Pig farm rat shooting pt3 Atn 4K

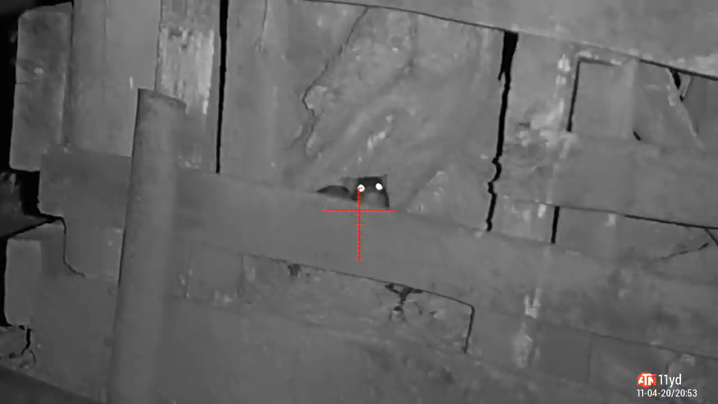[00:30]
There's the first shot, sitting there nicely on some pallets, just by a generator. Bit of a twitch, as you can see the blood coming down there.
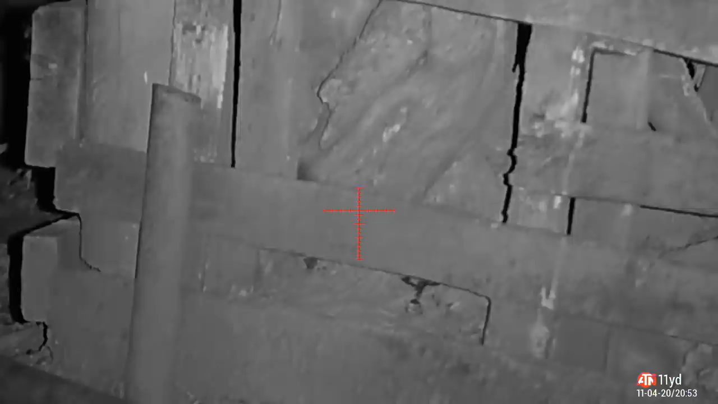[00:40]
Clean headshot. Another one, similar position. He looks like, I thought that he wasn't hit here. I thought I missed him.
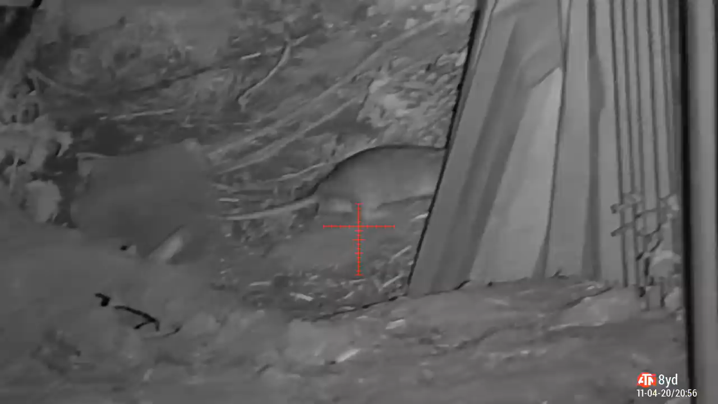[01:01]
This one came out of one of the pig sheds at the side. Lovely clean headshot, as you'll see in the slow motion. What you will notice is, see how much hold under I had to do there to where it hit? That's because it was only at 8 yards, but the ATN smart reticle adjusted it for me. So just enough hold under to take that shot. A nice close up.
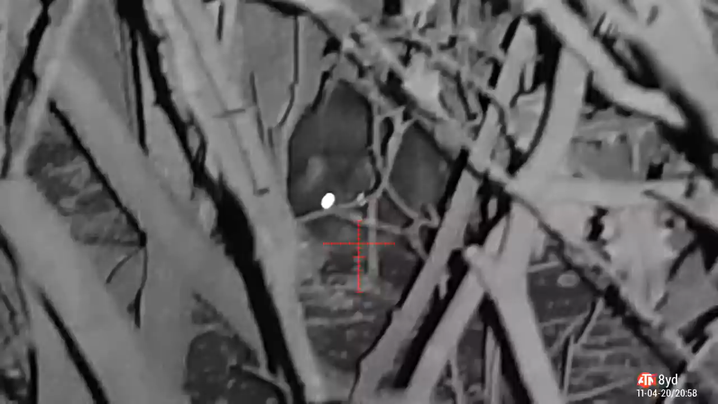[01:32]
Headshot as requested by some of you, wanted me to zoom in more. There you go, see the blood coming out of the ear. Them Hades are devastating, the amount of blood coming out. Didn't know what hit him.
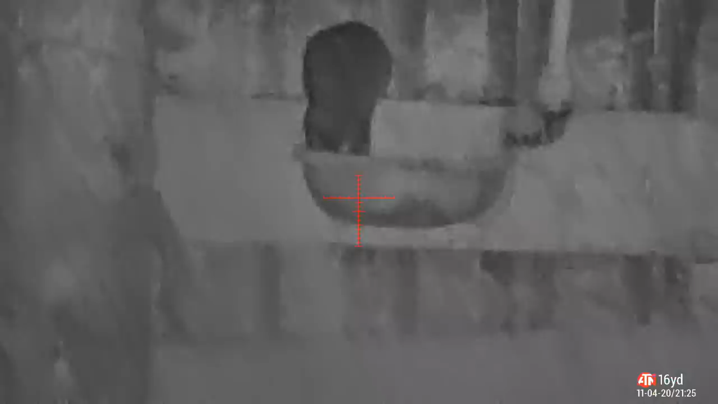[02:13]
Spotted this one taking a drink.
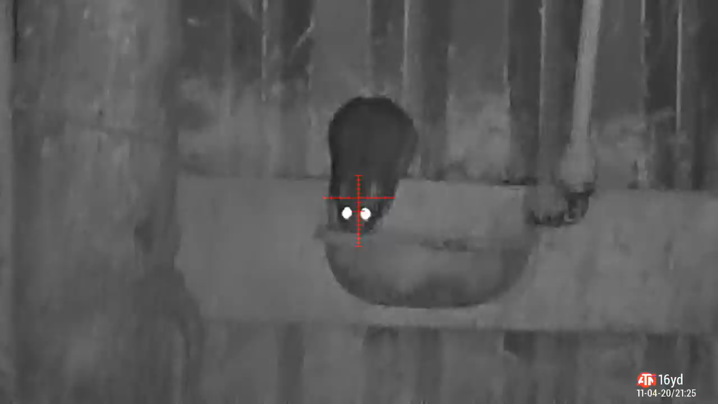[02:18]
Nice clean headshot, dive straight into it.
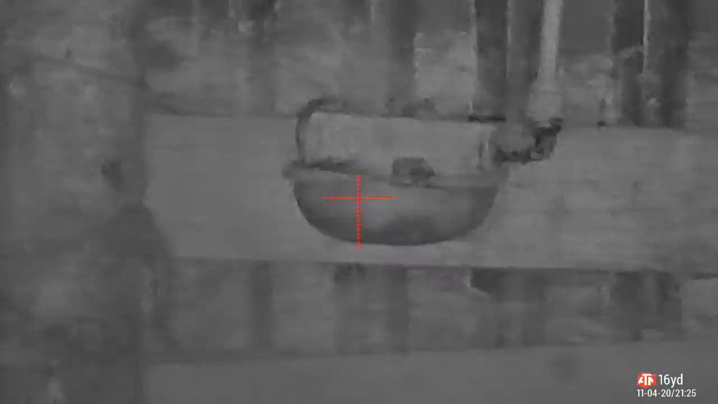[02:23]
This drinking trough seemed to attract a lot.
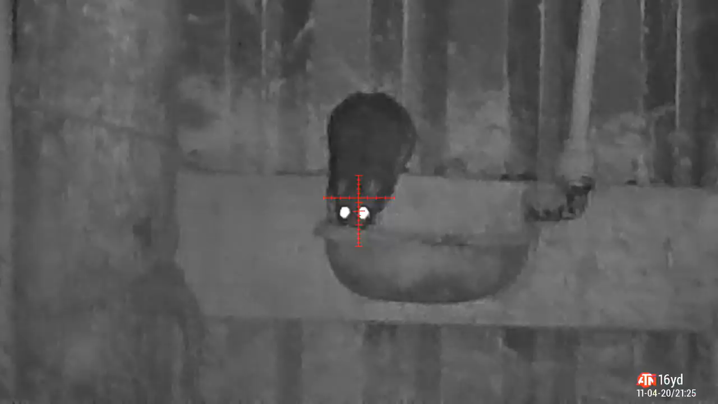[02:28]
As you'll see in the video, it seemed to attract a lot.
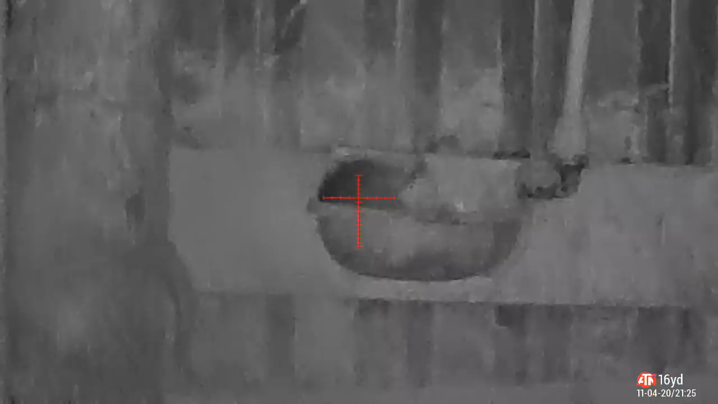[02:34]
So there's more shots from this position in a minute.
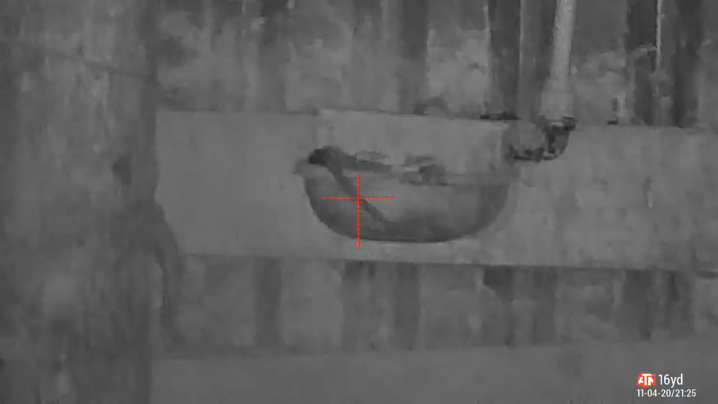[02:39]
Just to let you know, what you can hear in the background here is actually the generator, farmer's generator.
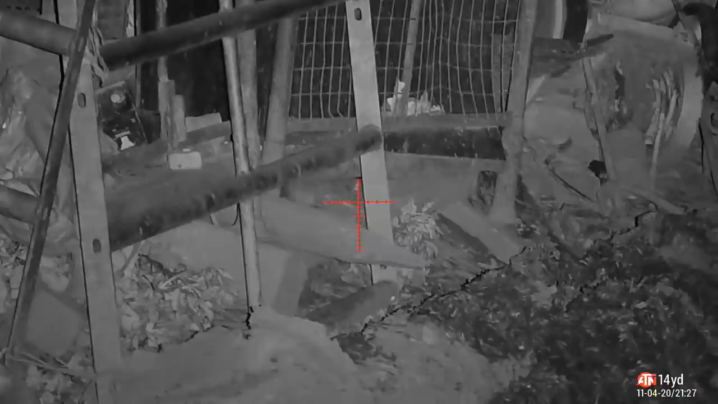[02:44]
It's right behind where that rat is there, so that's why it's quite loud.
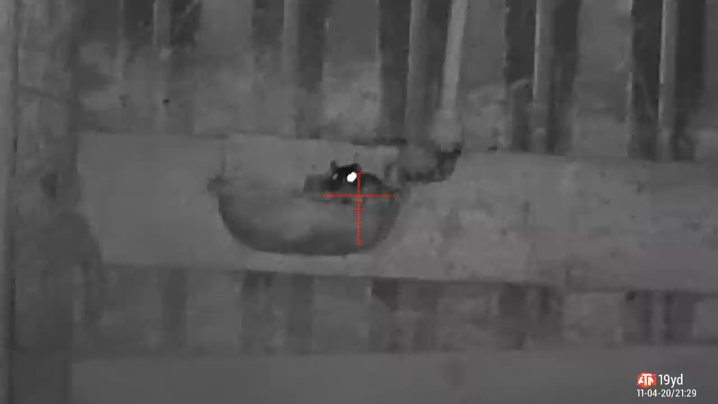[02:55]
Back to the drinking trough, tracked another one sitting in it. Must have been sitting right on top of the other one.
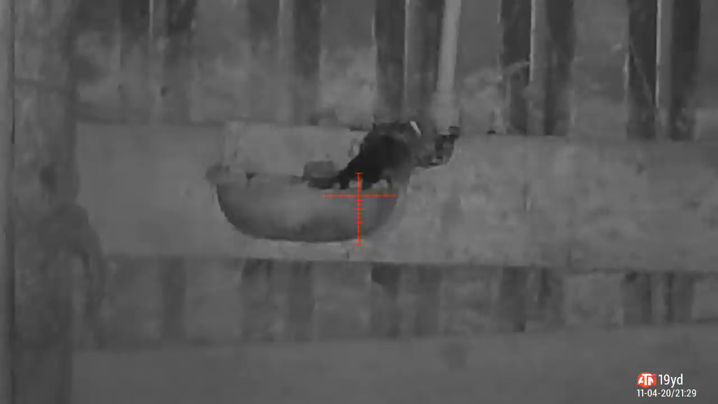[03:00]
Hit him clean in the head.
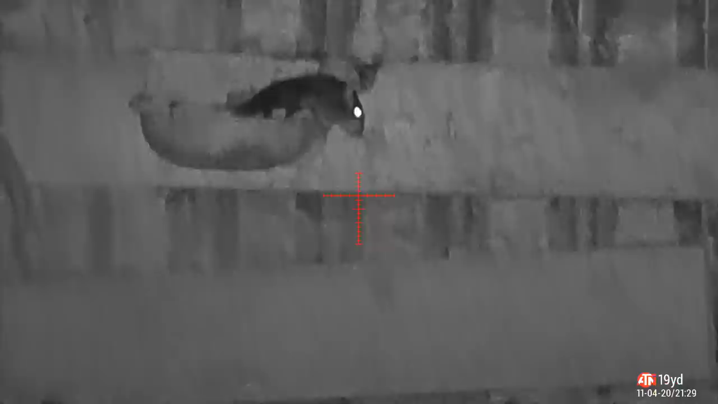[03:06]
I thought he was going to chuck himself out, but he didn't, he died there. This was a really big rat, this one was.
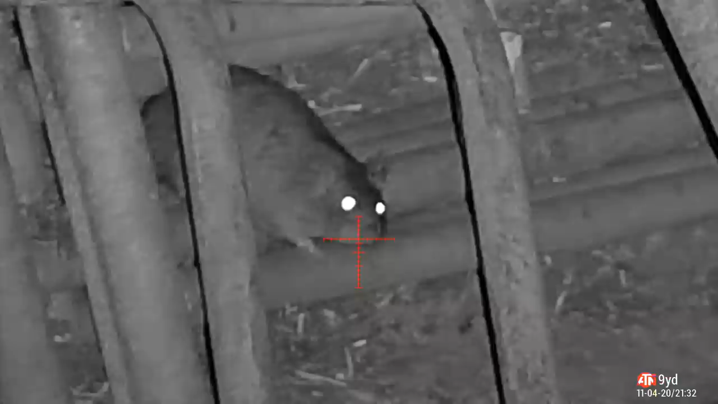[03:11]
Again, headshot just underneath the ear, or just at the side of the ear, straight down.
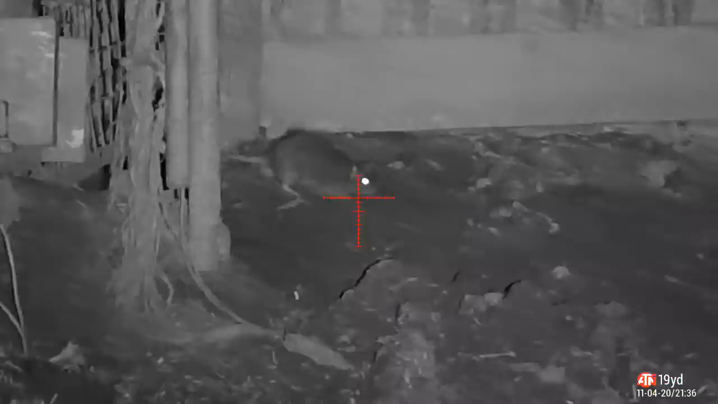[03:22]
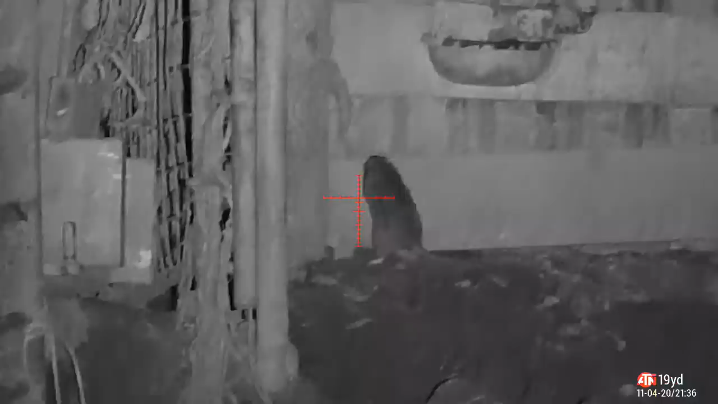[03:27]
And again, back to the drinking trough. I don't know whether it was the smell of the blood or what, but seemed to attract him.
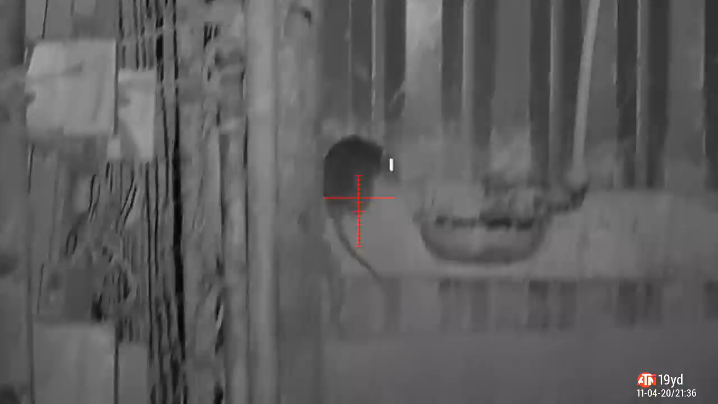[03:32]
There's a bat flying around as well, as you probably just saw at the beginning there.